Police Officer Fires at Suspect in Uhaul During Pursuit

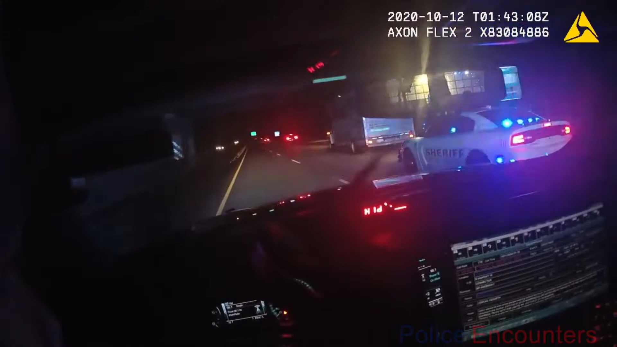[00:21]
Well, I'm sending cores out of it, I'm stop 6. 10-4, 46 north, we have motors pulling over, he's trying to hit them as well.
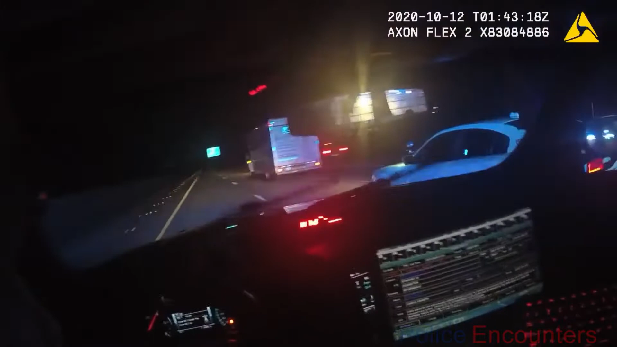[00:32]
Be advised, we're at deadly force in this situation, guys, so if we get a chance, I'm not going to let him hurt somebody else. Negative, he's purposely trying to induce harm. He's trying to hit me, he's trying to... Caught on the tires, I'll slide up. No units go around the right side, I'm going to try to get to the left side of them. No units go to the right side, I'm going to try to get to the left side of the other one.
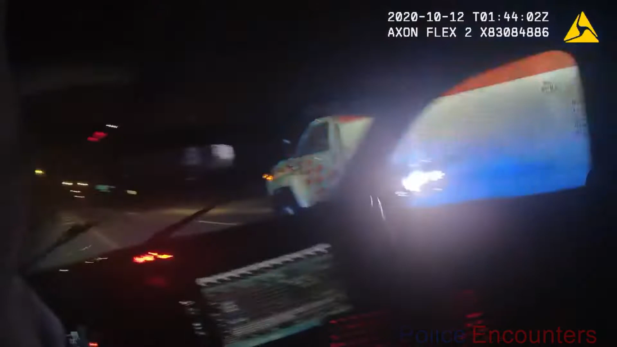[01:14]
Shots fired, shots fired. Shots fired, I believe I got to hit him. Yeah, well, shots fired from you or him? From me. I'm not going to let him kill anybody out there. Clear, you want me to try to hit him?
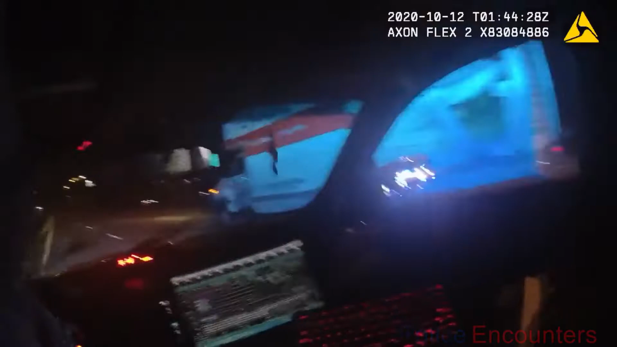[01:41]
We're on top of the bridge, looks like he's coming to the top, you know, cigarette. We're 1050, 47 north, on top of the bridge, he's trying to continue again.
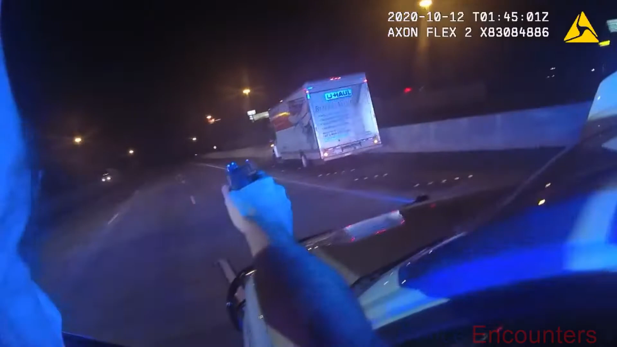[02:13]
Nobody move! Nobody move! Somebody else do the call! Somebody else do the call!